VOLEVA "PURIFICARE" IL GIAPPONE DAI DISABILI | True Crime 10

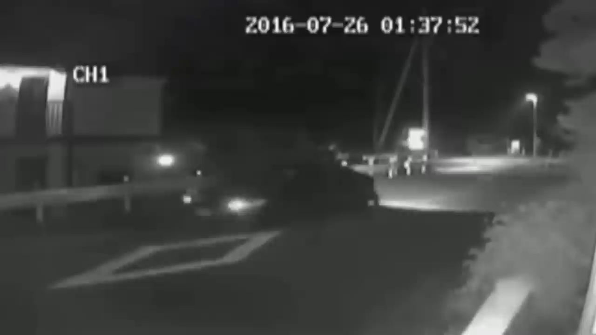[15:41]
una delle telecamere di sorveglianza filmò praticamente questa onda nera avvicinarsi alla facility dove in passato Satoshi lavorava.
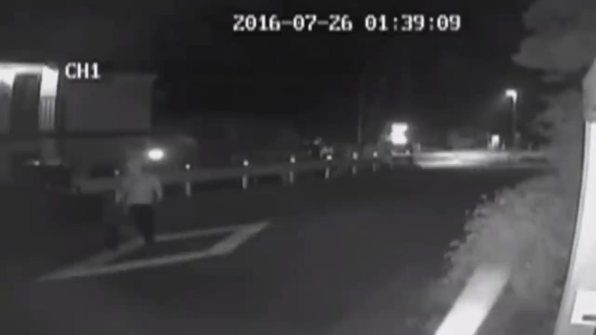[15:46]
La macchina ovviamente era quella di Satoshi e di lì a
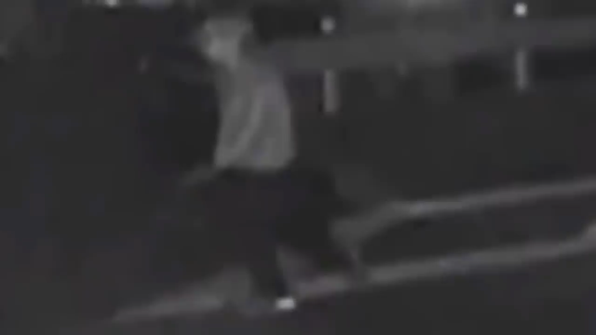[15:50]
poco si può vedere sempre nel filmato della telecamera Satoshi uscire dalla vettura.